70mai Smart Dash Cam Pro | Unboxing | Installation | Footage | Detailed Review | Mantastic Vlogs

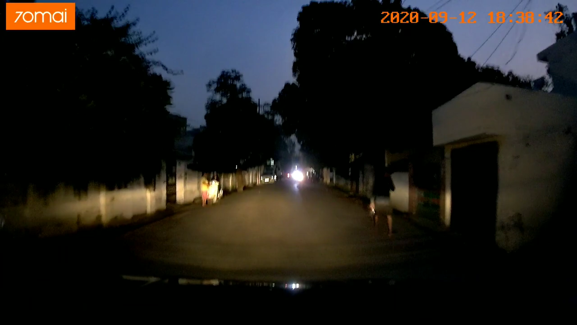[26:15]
पिस टाइम आप लोग जो है वो डैश कैम की क्वालिटी चेक कर सकते हो कि मतलब यह 5 मेंगा पिक्सल का
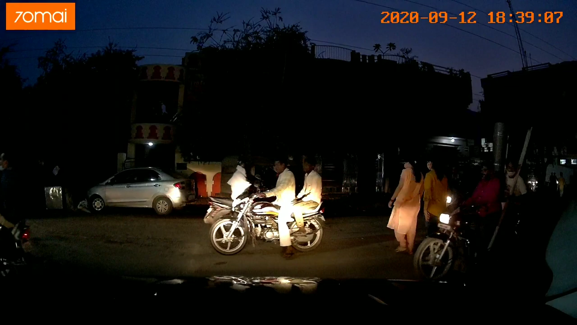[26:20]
सोनी का से बट कैसी मुझे कुछ खास reflection लगता नहीं है क्योंकि आप भी अगर मेरी तरह मतलब वीडियो recording करने के थोड़े से शौकीन बंदे हो और
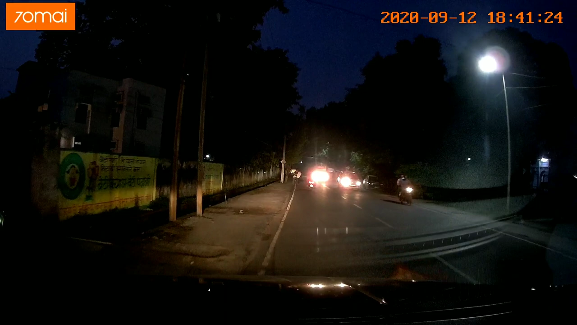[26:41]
अगर आप चाहते हो कि मतलब सामने के नजारे और कार चलती थोड़ी सी recording आप कर पाऊ तो उस condition में मतलब यह आपके बहुत काम आने वाला है आ अगर आते ही आप इसका memory card निकाल के अपना data copy कर लो या फिर आप अपनी mobile की 70MAi की app के थुरू भी इसका data जो है अपने फोन में
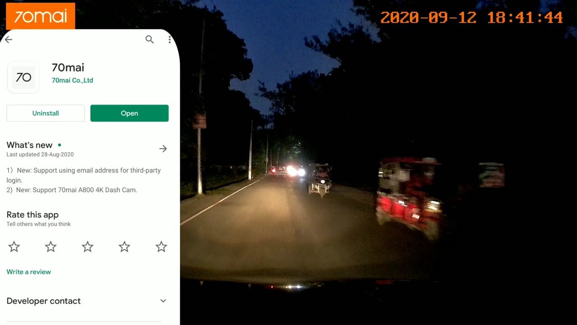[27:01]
डाउनलोड कर सकते हो वह आपके ओपर डिपेंड है जिससे आपको सहूलियत मेरे तरीका आपके लिए आसान हो उस तरीके को आप लोग अपन यहां पर कुछ इस टाइप से
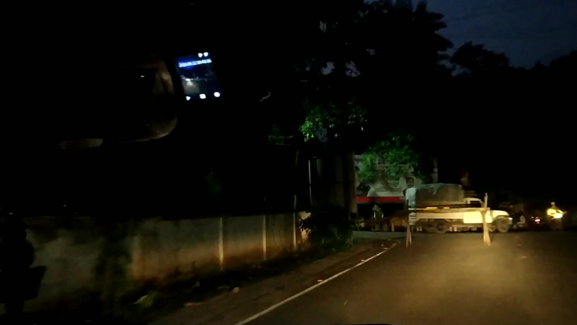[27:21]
स्क्रीन जो है वह ओन हो जाती है और इसके के लावा वाइस कमांड वाला फीचर
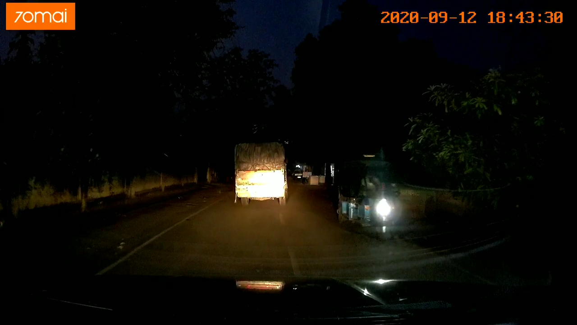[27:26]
भी आपको इसमें बहुत ही जादा अच्छा लगने वाला है तो यहां पर मैंने
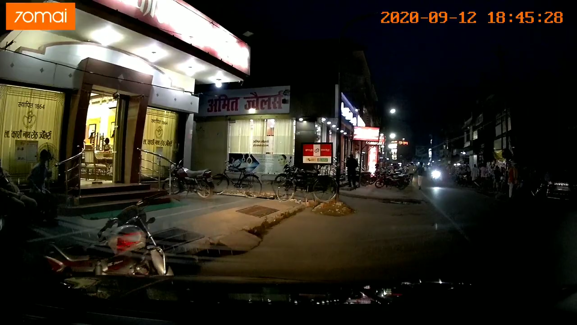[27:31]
रोड की साइट में गाड़ी लगाती है और इसके बाद पार्किंग मोड जो
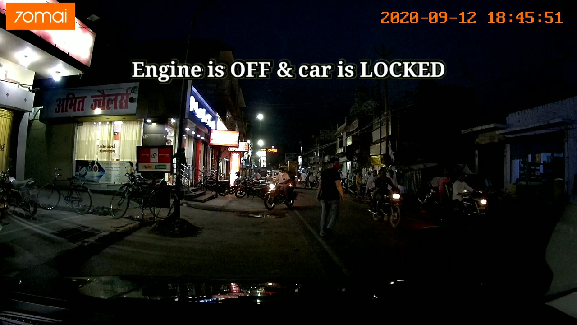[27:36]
ह कुछ कि द�सथे हैं रोड क्रॉस करते हूए बीड देख सकते हो हैज
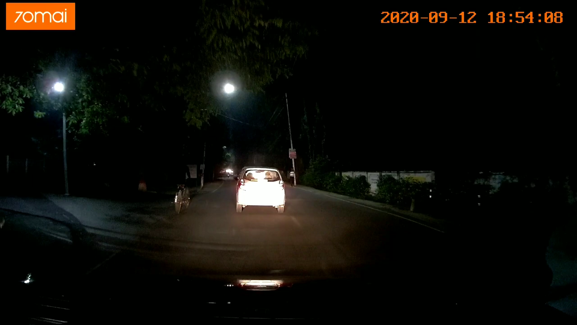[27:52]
कोई शुक्त की गूंजाईश नहीं है और नंबर फ् तो फिर उतना अच्छा काम यह नहीं करता है और रात में आप देख सकते हो कि कैसा इसका रिस्पॉंस
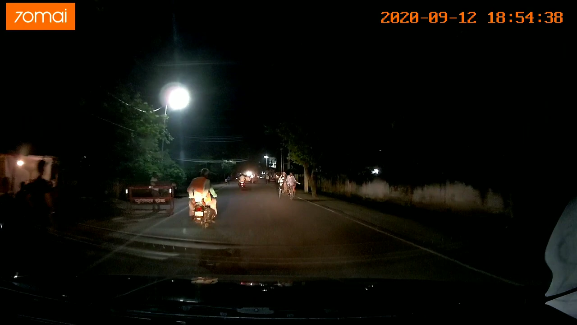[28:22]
है और इसी के साथ साथ यहां पे मैं आपको बताना चाहूंगा कि डैश कैम जो है वो मतलब इंडियन कार्समयार लगा ही लगा होना चाहिए क्योंकि ऐसी रोड कंडिशन्स होती है ना कि कभ पतानी कौन कहां से आ जाए